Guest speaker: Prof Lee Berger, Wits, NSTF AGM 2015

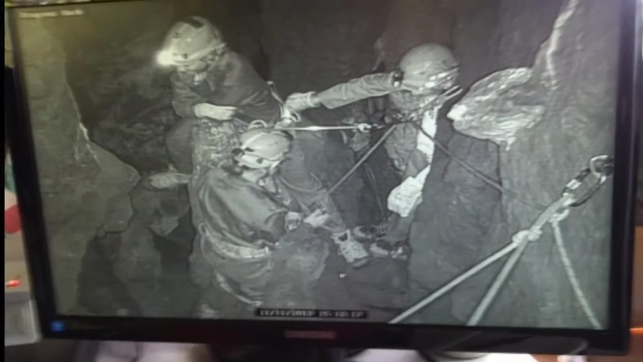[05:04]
and then brought out in the afternoon the first fossils. These were the kind of scenes we were looking at. It was all in infrared, underground.
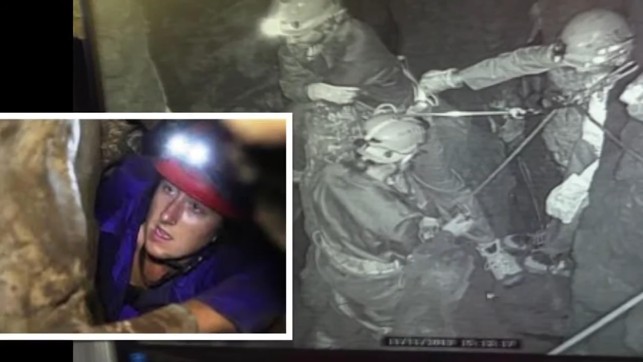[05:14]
And you can hope to begin to see why they sort of became known as underground astronauts.